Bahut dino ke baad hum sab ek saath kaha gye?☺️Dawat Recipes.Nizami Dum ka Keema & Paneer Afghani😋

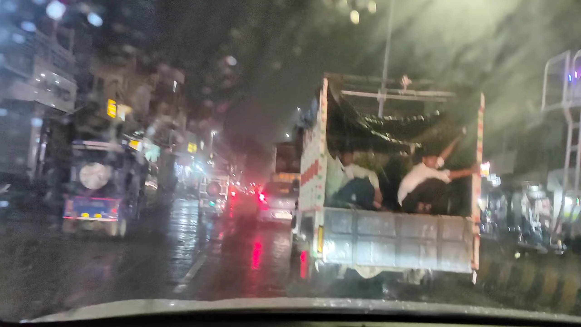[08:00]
तो वहाँ तो कुछ भी शूट नहीं किया था, और हम लोग निकले हैं तो पूरी रास्ते हम लोग को बारिश मिली है, और रात देर रात तक बारिश होती रही।